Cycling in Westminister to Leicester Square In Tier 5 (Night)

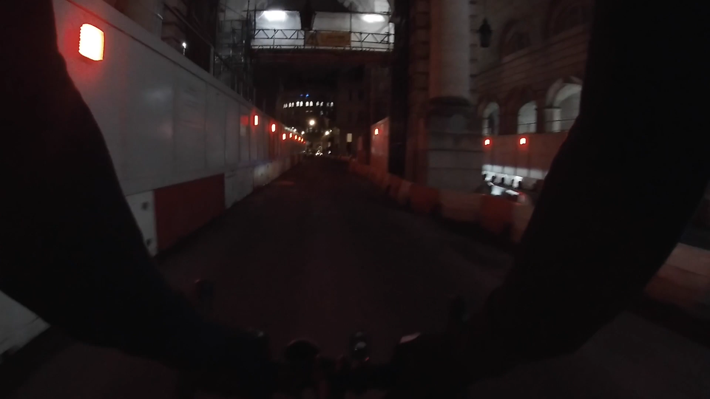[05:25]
Oh, now I have this uphill push.
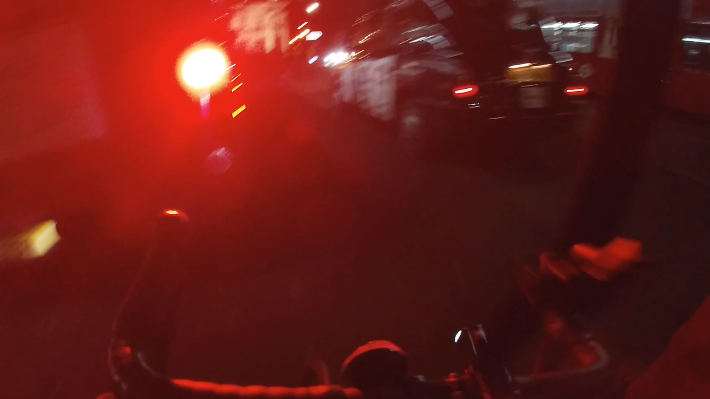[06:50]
Oh, legs. Oh, no, man. My legs. Oh, God. What the hell? I've never seen that. Instead of a, you know when you're crossing the, you know the green walk, the green man on the side of the traffic light that tells you can go. Instead of it having